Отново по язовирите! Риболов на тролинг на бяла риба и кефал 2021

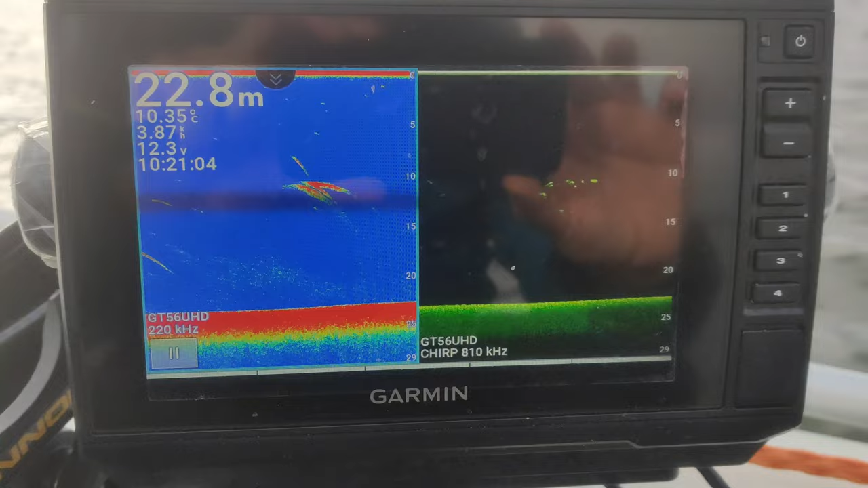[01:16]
On screen: depth 22.8 m, water 10.35°C
Още при самото влизане в язовира и първата опознавателна обиколка видях какво е положението с рибните пасажи,
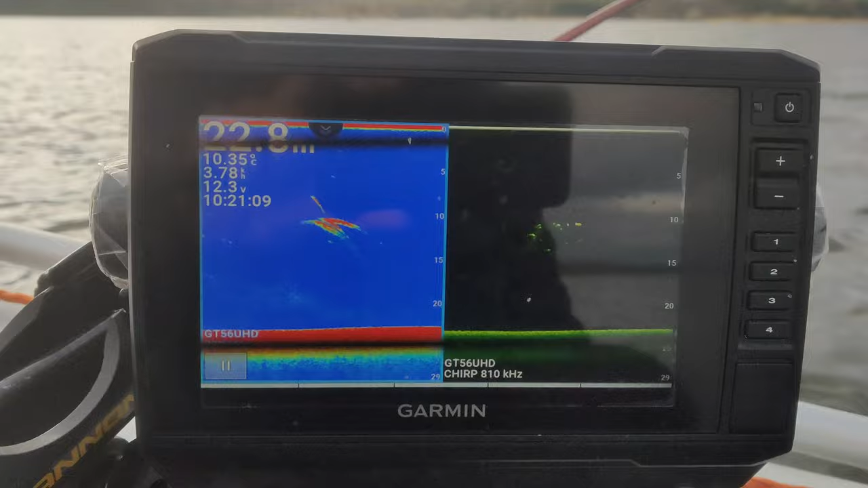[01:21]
On screen: water 10.35°C
а именно такова. Рибата беше в повече случаи групирана с активност между 10 и 15 метър.
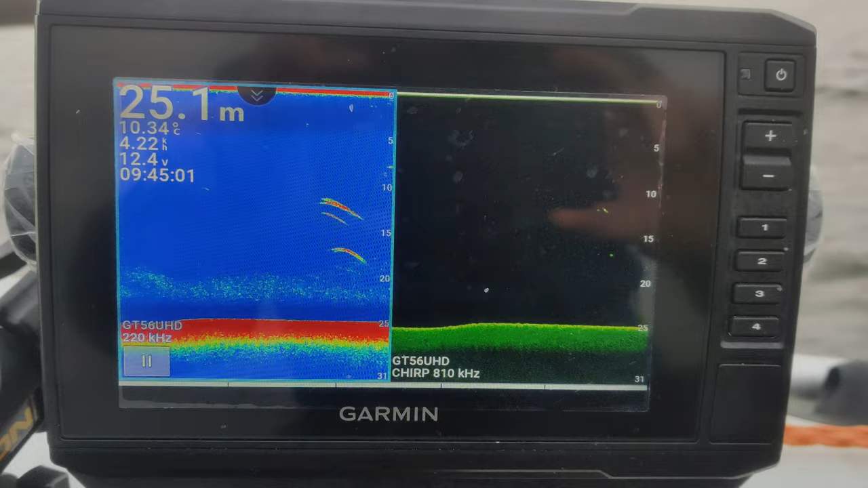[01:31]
On screen: depth 25.1 m, water 10.34°C
Поради тази причина още с влизането реших да заложа на тролинга, а не да я търся на дъното с джик и силикони.